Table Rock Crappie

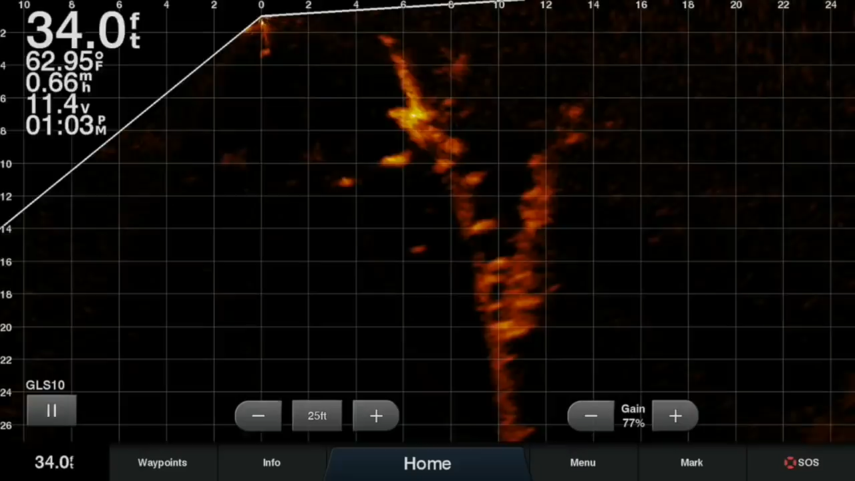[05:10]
On screen: depth 34.0 ft, water 62.95°F
so you might ask what have we been fishing well we're mostly fishing uh timber that you cannot see this timber is about three to four foot underneath the water it's upwards to 30 40 50 foot it's amazing how deep it is but we're looking for these marks right here and this is a perfect example of what we would look through for the
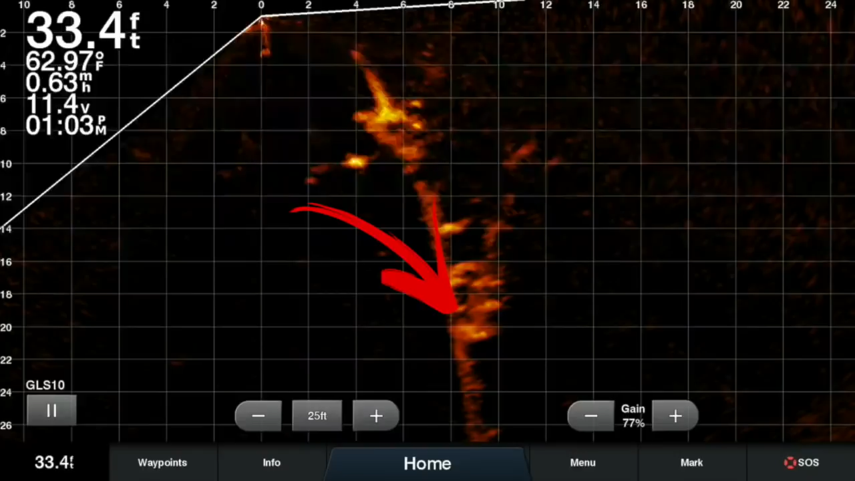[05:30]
On screen: depth 33.4 ft, water 62.97°F
entire day and i mean all you had to do was troll the the shorelines and you'd find timber just beneath the surface and all you're doing is looking for these marks and you drop on them now on this particular day i'm using monkey milk from jinko fishing it seemed to work pretty much the entire week and i can't wait to kind of lead into that a little bit more in these later episodes
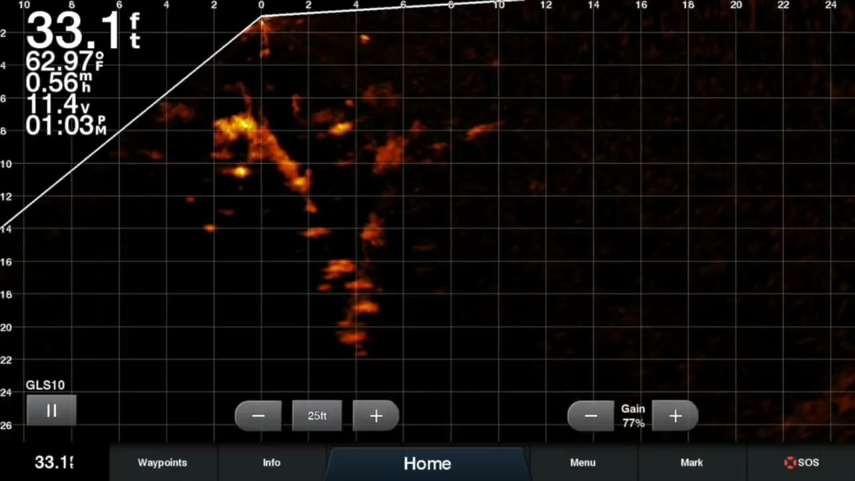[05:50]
On screen: depth 33.1 ft, water 62.97°F
but i can tell you that this was it this was a majority of we did do brush piles we did do